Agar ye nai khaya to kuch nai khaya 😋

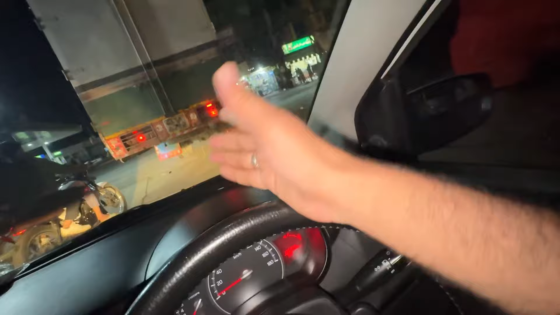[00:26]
निकल ले ट्रक की बत्ती। अच्छा यार, 1:15 बज के और मेरी कोशिश है कि मैं जल्द से जल्द पहुंच जाऊं।